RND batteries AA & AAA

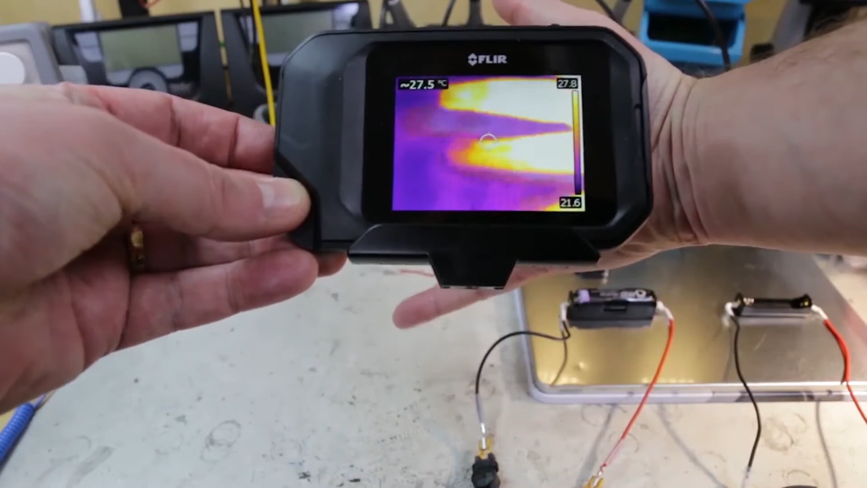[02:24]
On screen: spot 27.5°C
One is that you can connect it via USB to a computer and it pops up as a webcam so you can actually record the thermal video coming off of the camera.